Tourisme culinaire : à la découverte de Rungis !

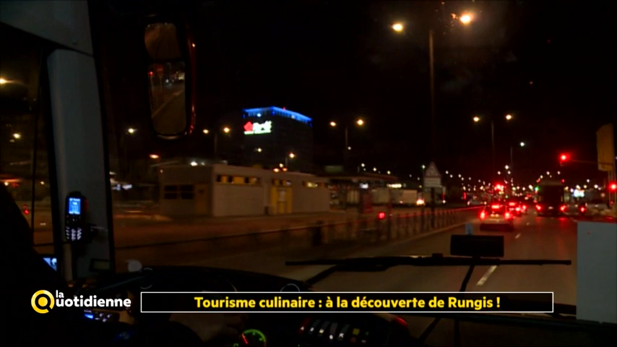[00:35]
20 minutes plus tard, le groupe accède au plus grand marché de produits frais au monde.